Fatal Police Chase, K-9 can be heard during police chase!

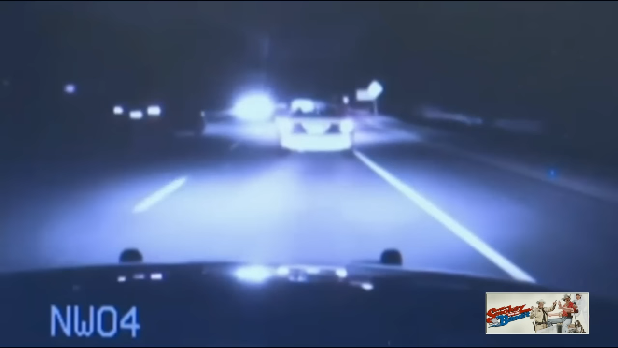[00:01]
deadlock at Gwinnett County line. It's Tennessee tag 593 Hotel. 593-93H. White, how big?